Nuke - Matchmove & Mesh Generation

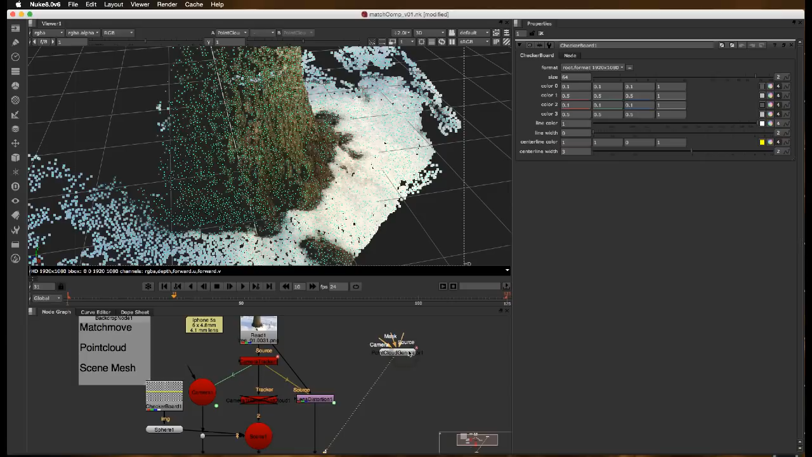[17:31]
Well, we can use, I'm going to butcher it here, the Poisson mesh generator. So we got tab.